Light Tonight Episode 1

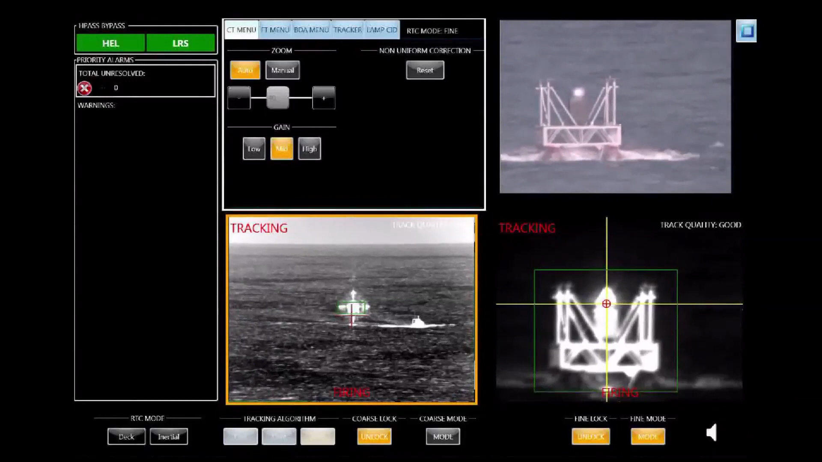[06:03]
This 30 kilowatt monster can silently and invisibly track and kill a moving target, as our vision shows.